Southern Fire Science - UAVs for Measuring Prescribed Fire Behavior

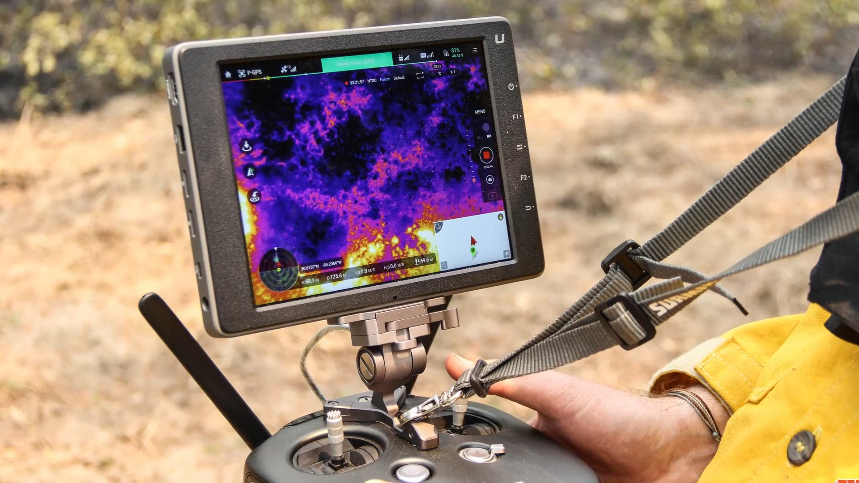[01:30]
As far as sensors on the aircraft, we are flying both infrared cameras and traditional optical cameras.
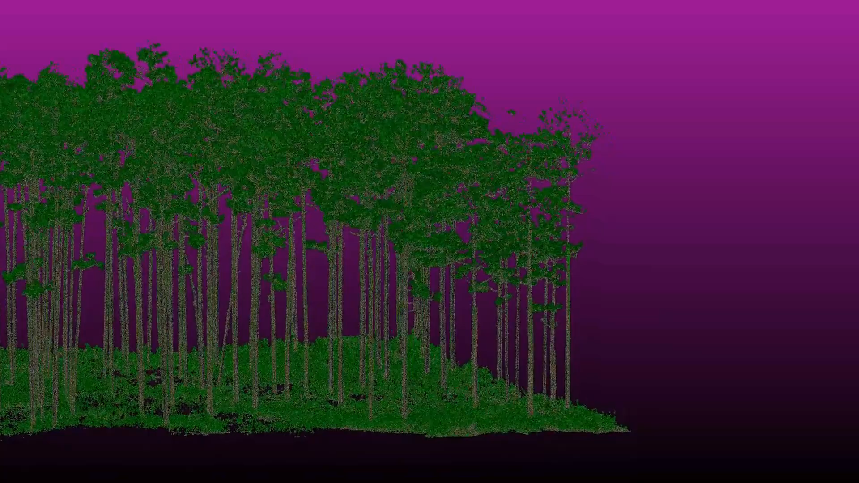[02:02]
And then you can use the software to develop 3D point clouds from those multiple photos, which include different locations and different angles.